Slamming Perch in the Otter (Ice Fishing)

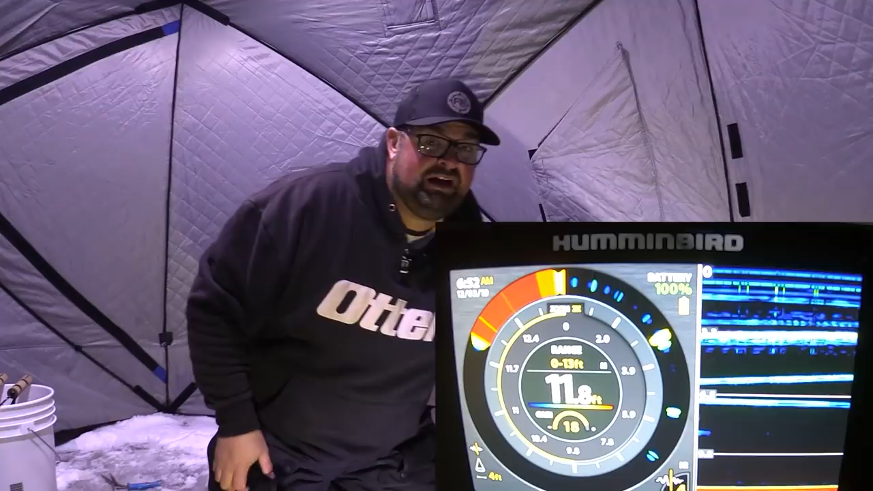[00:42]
I'm out perch fishing today. I didn't show any of the setup because it's super windy. You wouldn't be able to tell because I got the tent pegged down, like, super awesome. Otter makes very, very good product. If you peg it properly, you can like reduce all of your wind noise, which is so amazing for filming. Got two holes. I'm gonna run a dead stick on this side here, and then I'm gonna run an active jig and like a tungsten jig and a mealworm here.
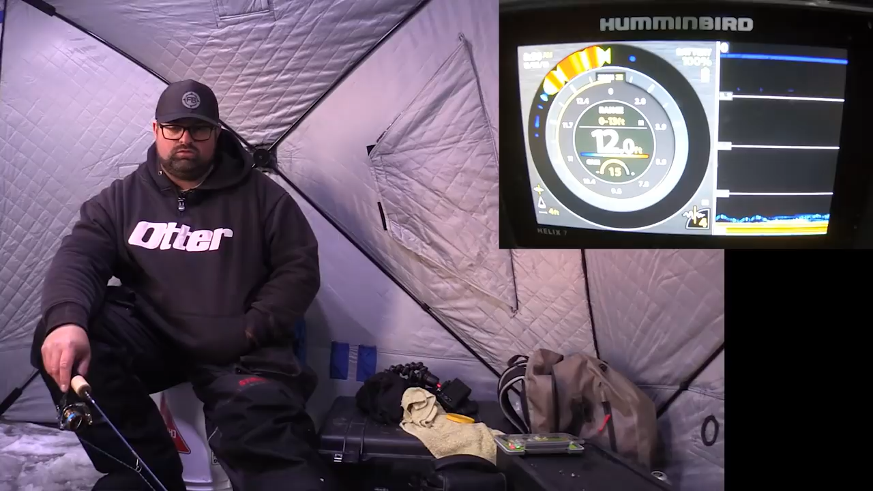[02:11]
Sign of life. Come on, here we go. Come on, sign of life. Oh yeah, do it. First mark I've had in a long time. Come on. Oh yeah. Come on. There we go.
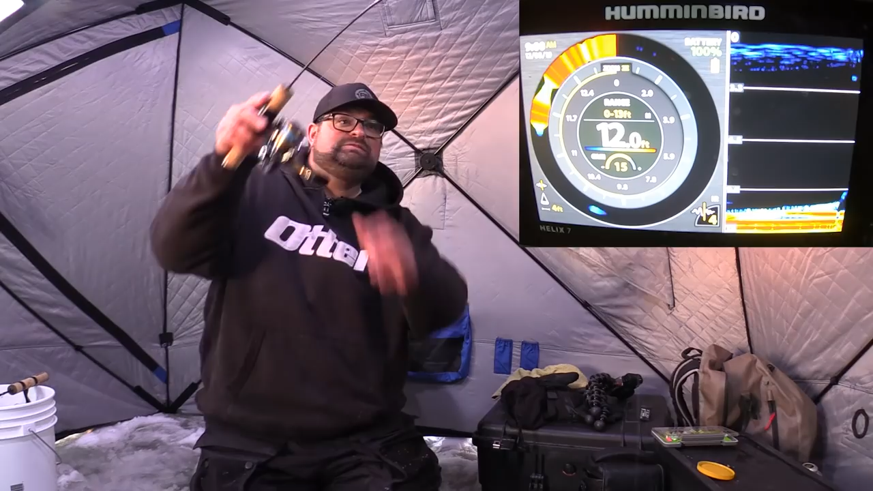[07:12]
On screen: depth 12.0 ft
Look at that, like instant. I can't believe like that, how there was just nothing for so long and all of a sudden just pounding fish here.